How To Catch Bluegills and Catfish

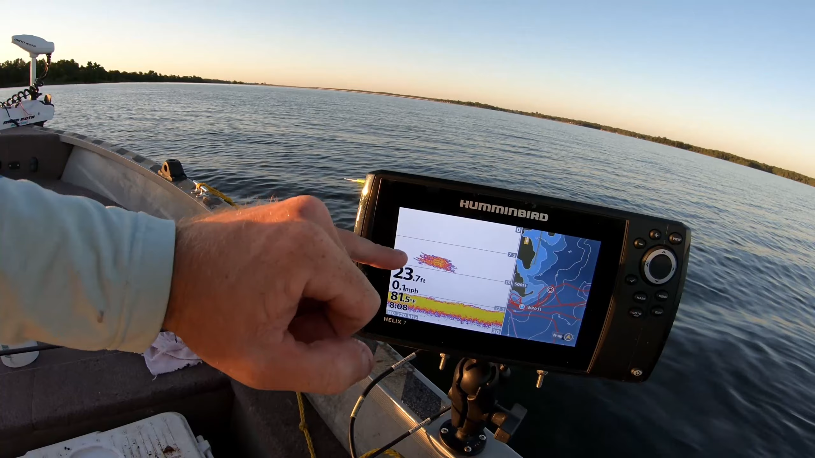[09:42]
On screen: depth 23.7 ft, speed 0.1 mph
so you can see the bait above them here and then each little those little humps trying to come up off the bottom that's all
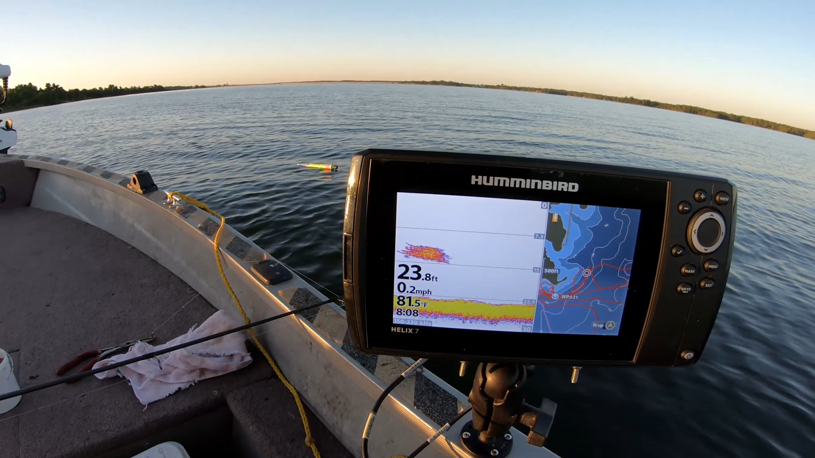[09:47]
On screen: depth 23.8 ft, water 81.5°F, speed 0.2 mph
actual the catfish get it real close in here you can
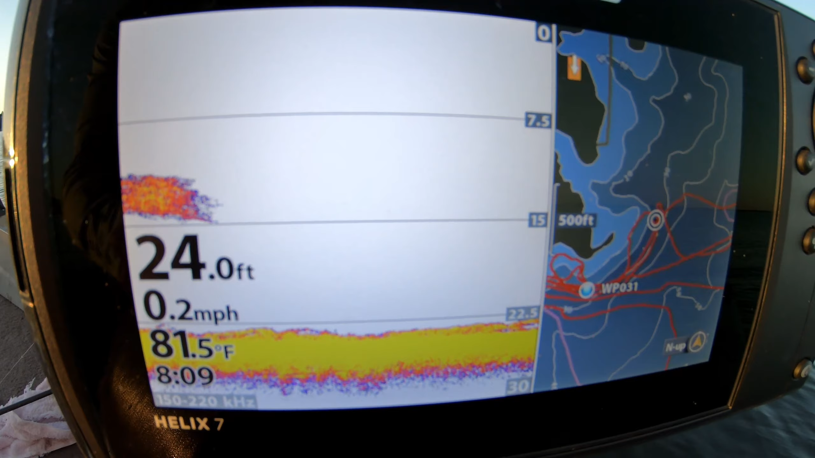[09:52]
On screen: depth 24.0 ft, water 81.5°F, speed 0.2 mph
barely see a little separation between the catfish and the bottom